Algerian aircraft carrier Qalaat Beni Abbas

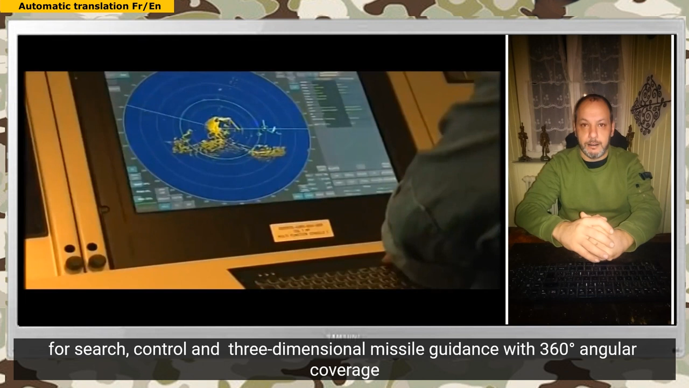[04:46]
degrés pour une portée jusqu'à 500 km similaire à celle installée